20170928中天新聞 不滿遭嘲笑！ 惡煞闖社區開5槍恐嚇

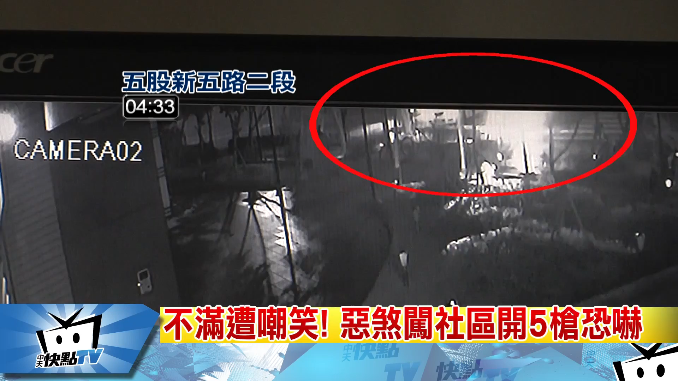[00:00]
凌晨四点多，三台黑色轿车开来社区大楼外，至少八名男子下车，他们兵分二路，这一头拿棍棒狂砸路旁轿车，另外五人大摇大摆走进社区。